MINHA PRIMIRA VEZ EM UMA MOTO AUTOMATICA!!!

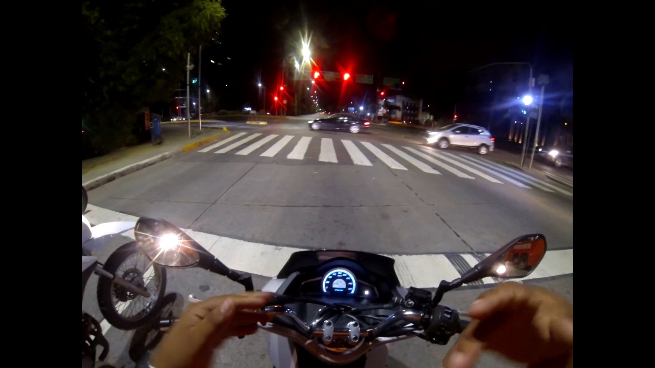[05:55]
Aí pegou o primeiro fechado, vai pegar o resto todinho fechado, provavelmente. Vê, tá verde lá, já vai fechar já aquele. Oba!
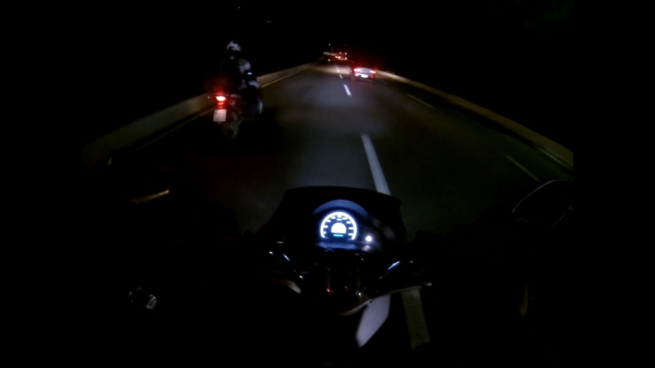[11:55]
Josinho representa meu pai da PCX. Que cara, um talento, hein? Quebradinho, ladinho. Mano, gostei, já apresentou. Deu pau em outra, engarupado. E o bicho saiu arrochando, doido. Não sei se vocês perceberam, ele acelerou, viu? Ele acelerou e eu passei dele. Cardoso ficou com medo, Cardoso.